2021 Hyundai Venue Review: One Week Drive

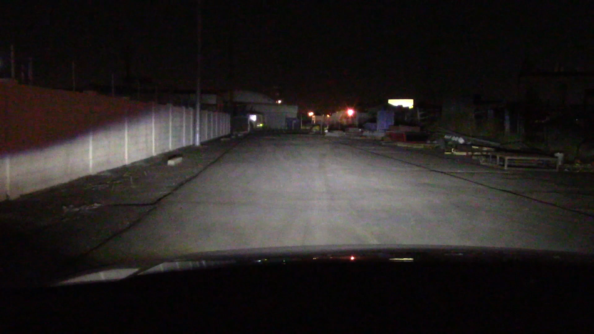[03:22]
here we have the high beams on a fence 80 yards away building 130 yards away lights up pretty good go to low beam does reach out just barely these are pretty good lights no complaints